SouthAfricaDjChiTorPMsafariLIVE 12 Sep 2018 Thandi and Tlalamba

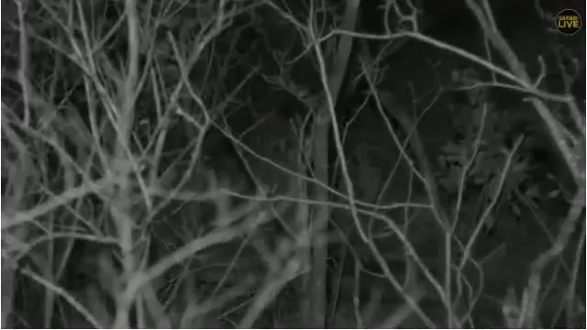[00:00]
the one that's calling is just up ahead here I think this is I don't know what's going on here everybody I really have got no idea let's try and get off road a little bit this looks like a female I don't think this is who's calling not that females don't call there she is that must be Tundi can you see it there Vim straight over the top of this bush
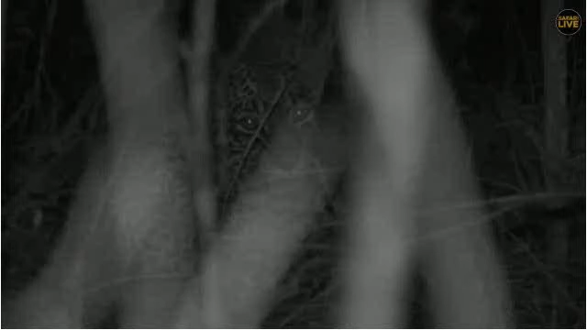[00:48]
to the right there that's it just keep the camera there you'll get her now there you've got her right so who is that it does yeah no three that's a three it can't be the lumber she's relaxed everyone
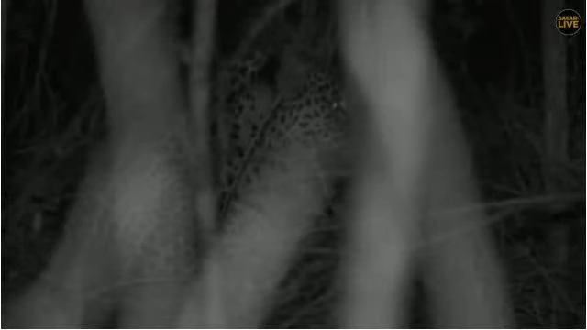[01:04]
so I'm gonna try and get closer must be Tundi that must be the Queen there's no man first gear you idiot I'm talking to myself there how's that Vim
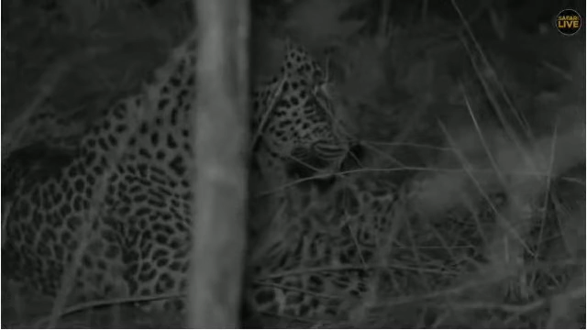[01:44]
show us your ears that other leopard is calling quite close to here well there it is my guess is Tundi here and some of you will definitely be able to recognize it from this picture I find it a little difficult
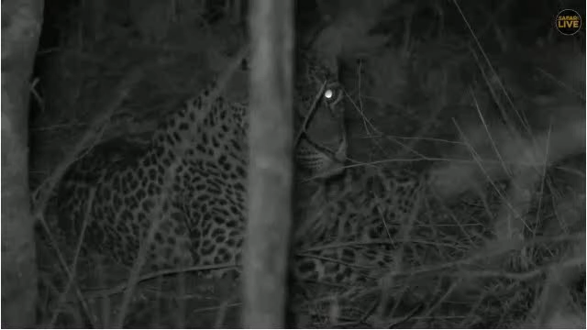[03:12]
I'm not convinced yes and the nose is pink as well right so have a mystery James Richard has confirmed Tundi so I'm gonna stick with my original thought